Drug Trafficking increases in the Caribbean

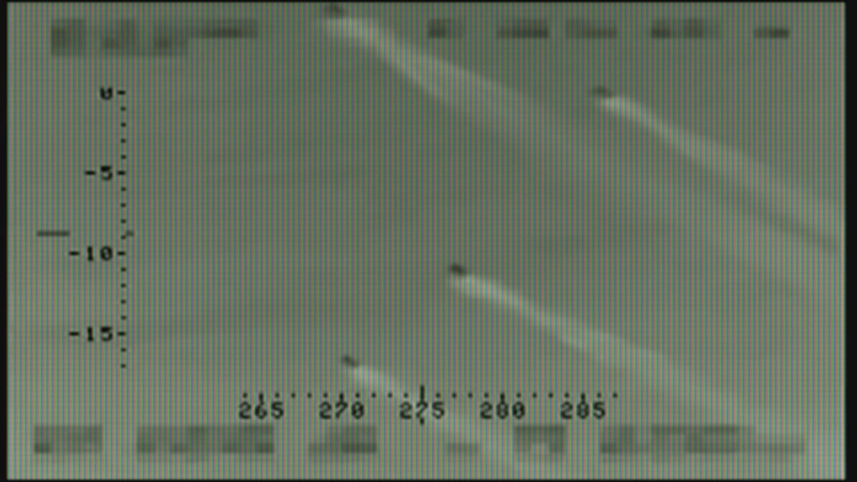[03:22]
Under the cloak of darkness, suspected drug traffickers arrive by boat to the Dominican Republic's southern coast.
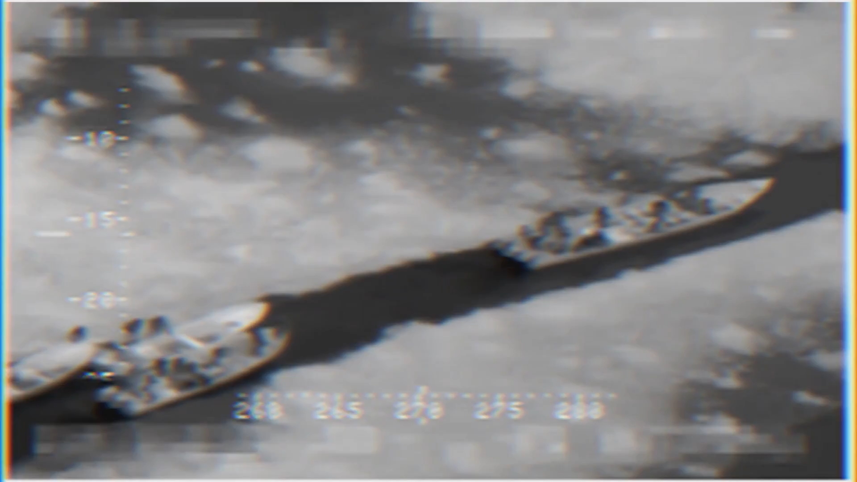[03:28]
A group of men waits on shore to transfer the shipment of South
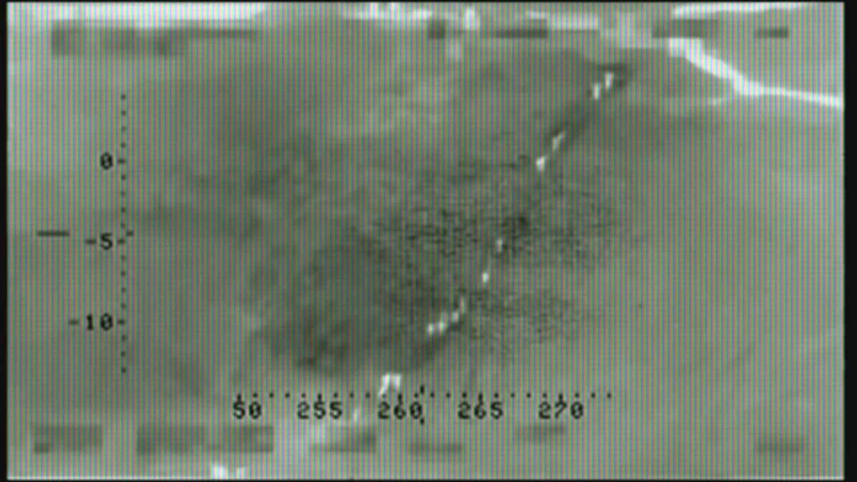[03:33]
American cocaine onto other boats and onward to consumers in the United States and Europe.
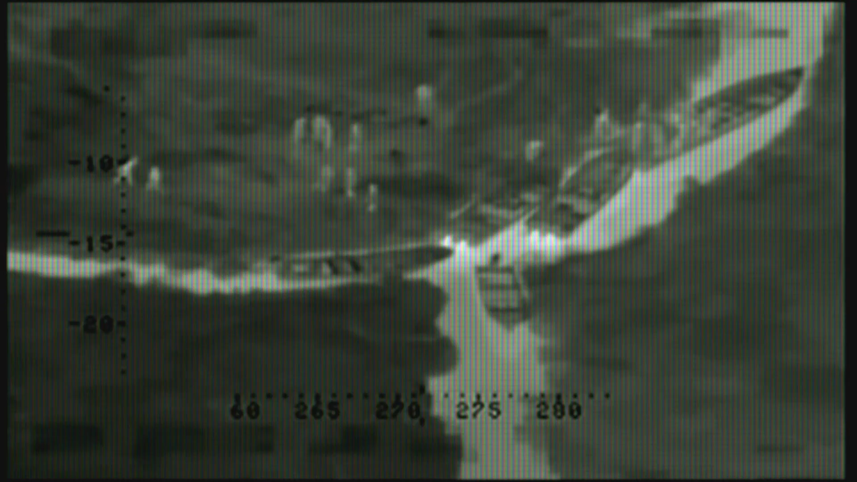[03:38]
Smuggling operations like this one move thousands of kilos of cocaine from Colombia,
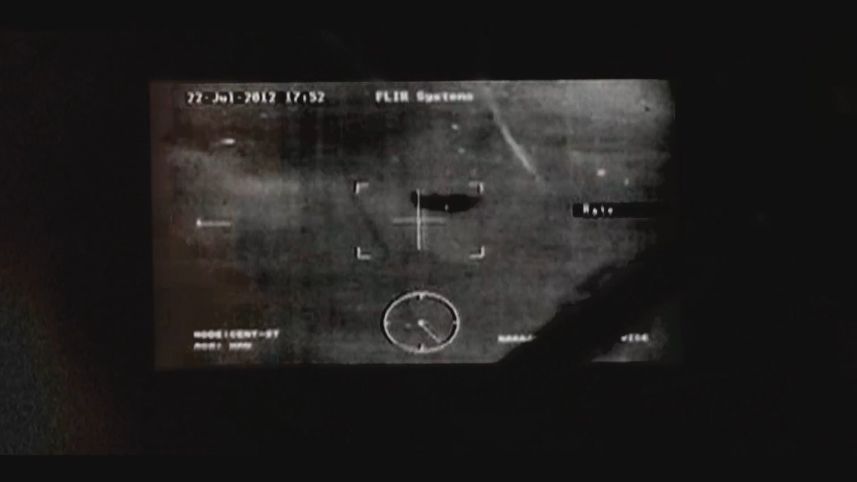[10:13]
We're currently on top of what appears to be two launches heading basically eastbound.